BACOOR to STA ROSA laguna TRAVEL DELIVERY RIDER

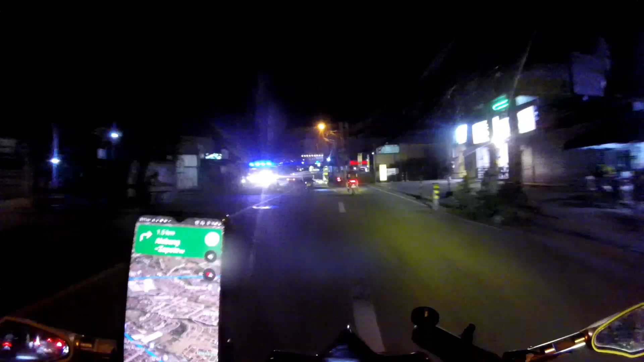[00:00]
Hello mga lods, good evening sa inyong lahat.
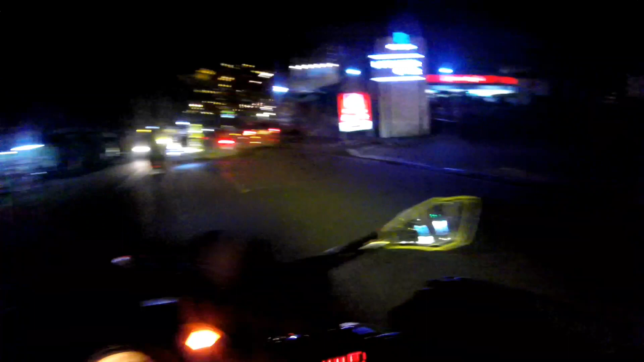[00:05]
Ngayon nandito tayo sa Bacoor, sa Molino mga lods.
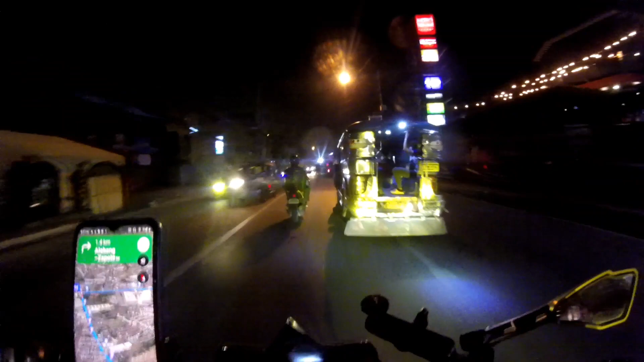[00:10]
At nakukuha tayo ng booking papuntang Santa Rosa.
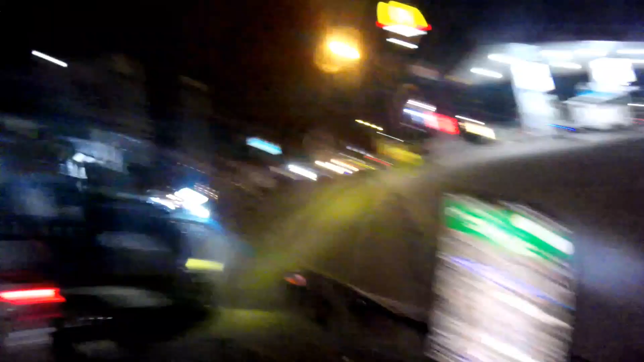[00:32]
kailangan muna natin mag-gasolina para hindi maantala ang biyahe natin.
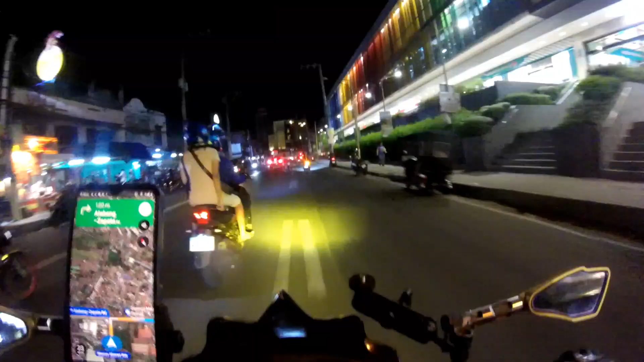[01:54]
Mga lods, nandito na tayo sa boundary ng Alabang mga lods.
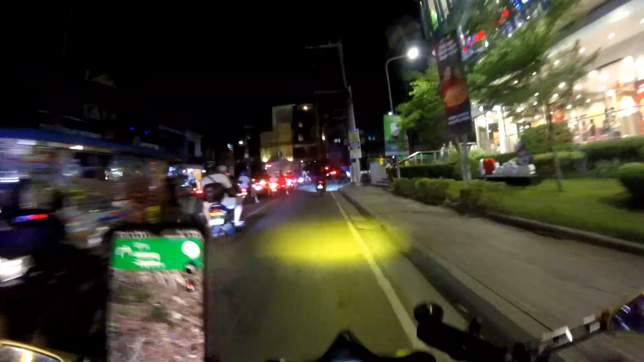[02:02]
Ano na tayo dito, kanan na tayo at papasukin natin ang exit ng Alabang mga lods.
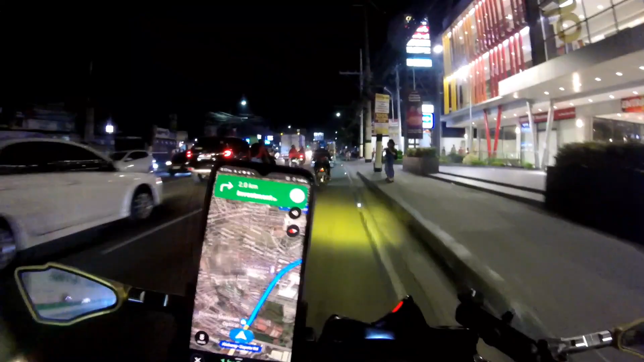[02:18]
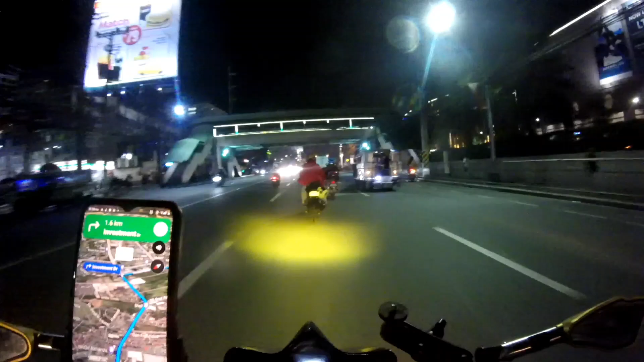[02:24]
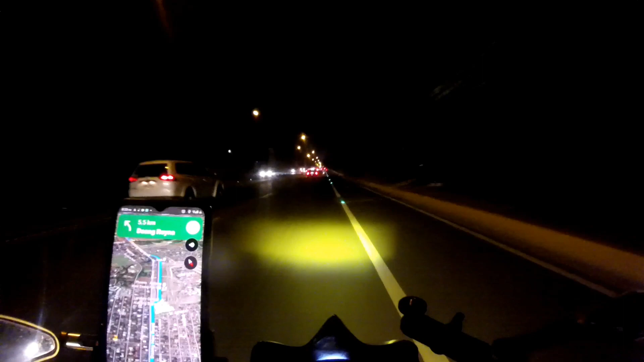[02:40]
Mga lods, nandito na tayo sa boundary ng San Pedro.
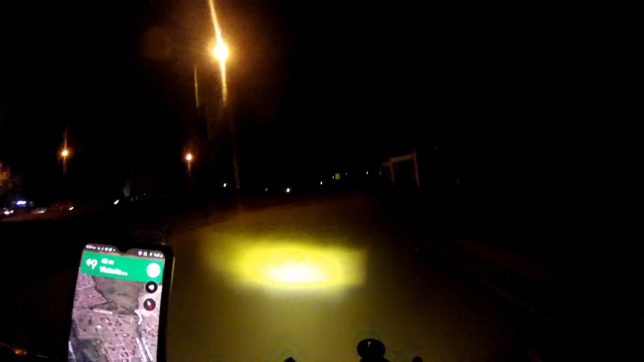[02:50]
Ayan siya nga pala mga lods, kung naghahanap kayo ng shortcut, kung galing kayo ng Bacoor, pwede kayong dumaan dito mga lods.
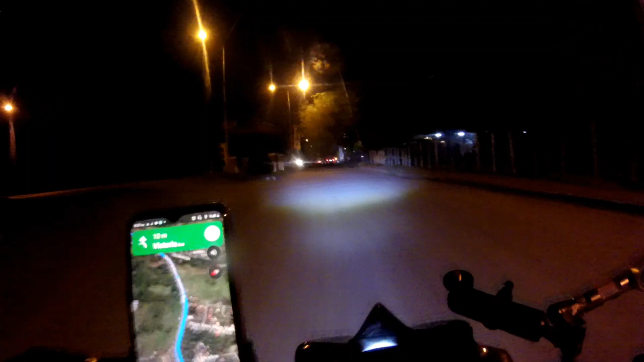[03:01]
Ang exit nito mga lods ay San Pedro na. Ayan na nga mga lods, papasok na tayo ng San Pedro. Pinakbaybay natin tong road ng San Pedro mga lods. At siya pala mga lods, pag napadaan kayo dito sa
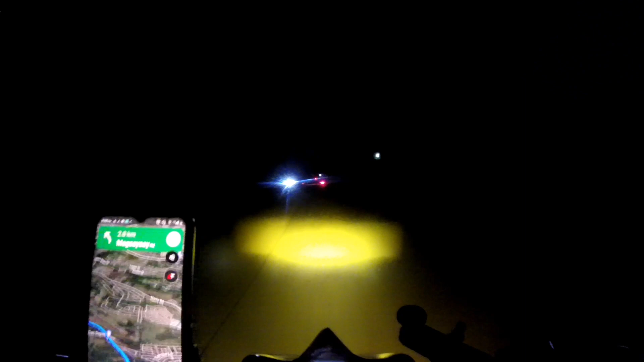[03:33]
shortcut ng papuntang San Pedro, ingat lang mga lods kasi sobrang dilim dito lalo pag gabi. At kailangan
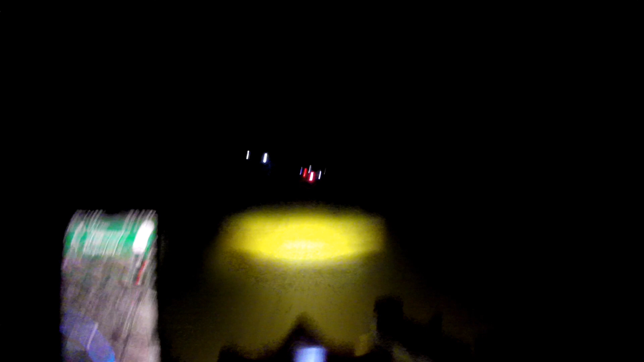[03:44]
doble ingat mga lods kasi merong mga putol na daan tsaka medyo may lubak-lubak dito mga lods sa shortcut ng papuntang San Pedro. At ayun na nga mga lods, napakaganda ng daan dito,
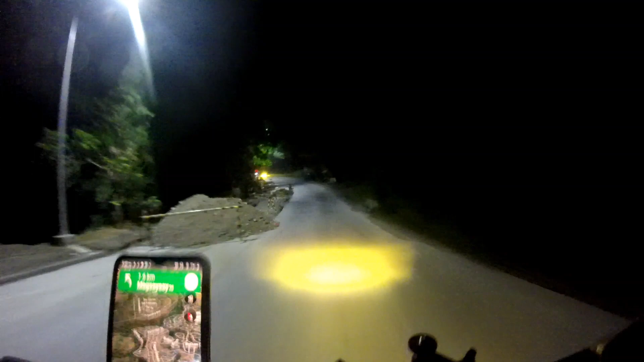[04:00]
lubak-lubak talaga, makikita nyo. At mayroong mga putol-putol na daan mga lods. Ito yung daan na shortcut papuntang San Pedro mga lods. At napakaganda ng daan, napaka zigzag. Ayan, makikita nyo sa Waze mga lods,
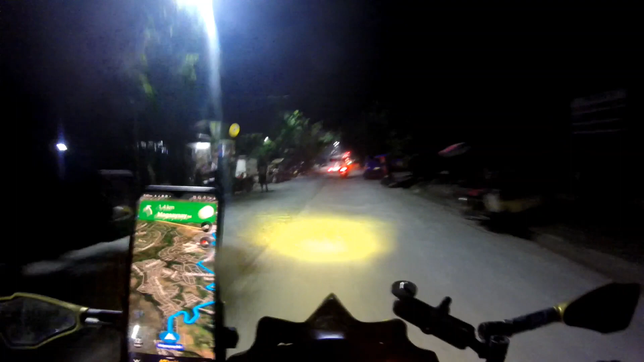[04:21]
yan yung zigzag na daan dito sa San Pedro mga lods.
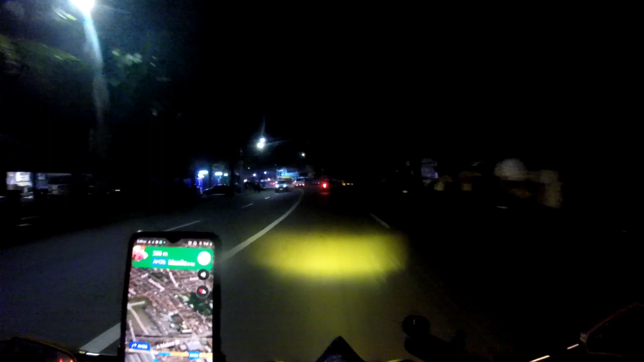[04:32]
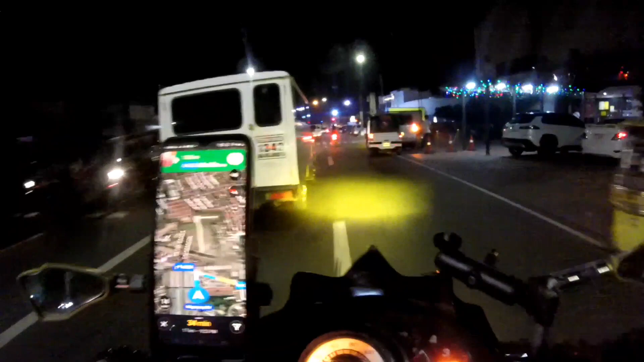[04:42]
Kakanan na tayo dito, paano na tayo ng palabas
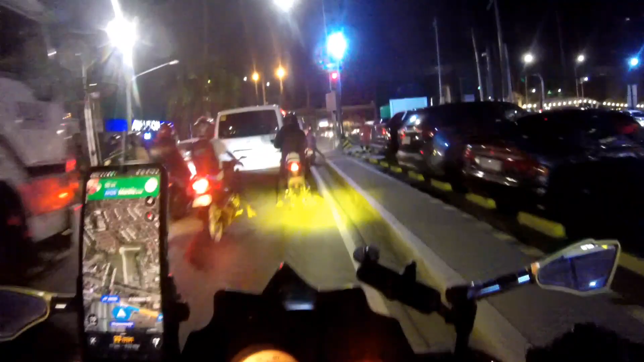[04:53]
na tayo ng exit ng San Pedro mga lods.
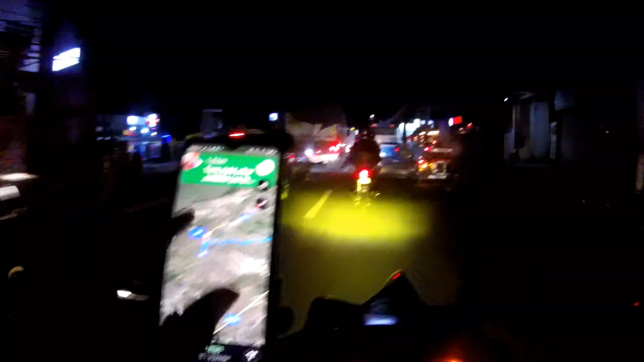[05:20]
i-check natin mga lods kung ilang minutes pang ating bibiyahin bago tayo makarating sa drop-offs. 22 minutes mga lods, nasa drop-offs na tayo. Nasa SM Santa Rosa na tayo mga lods.
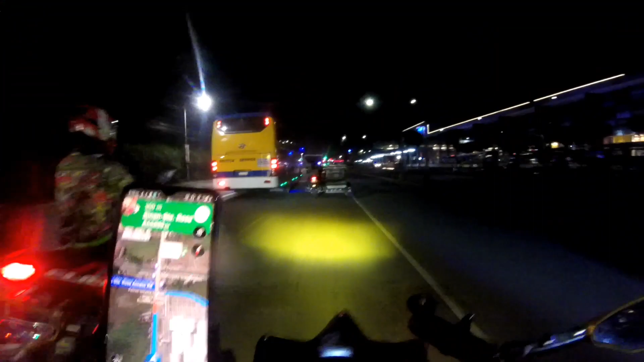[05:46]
Ano na tayo mga lods, kakanan na tayo.
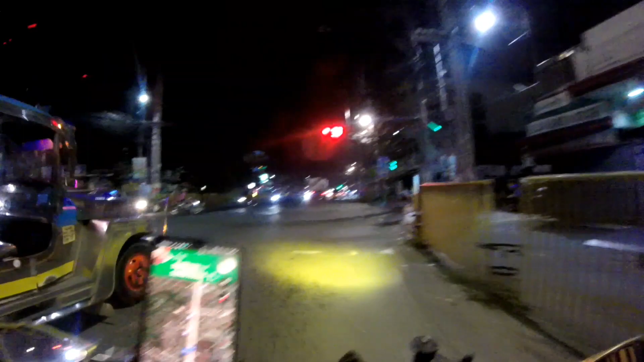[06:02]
At kakanan tayo dito mga lods.
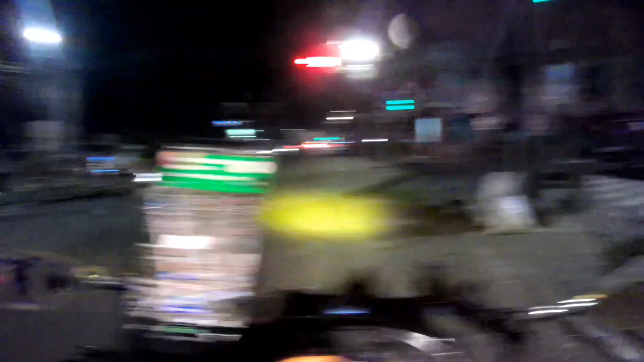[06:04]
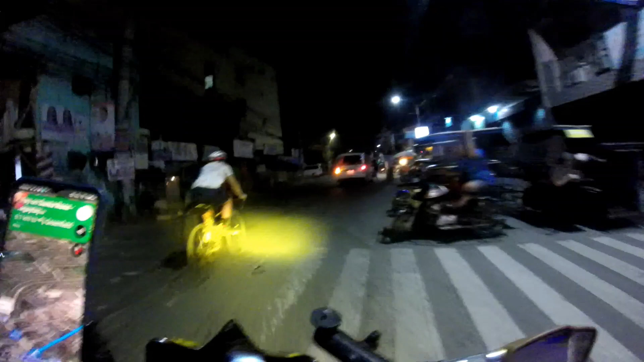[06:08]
Ilang minutes na lang mga lods, nasa drop-offs na tayo.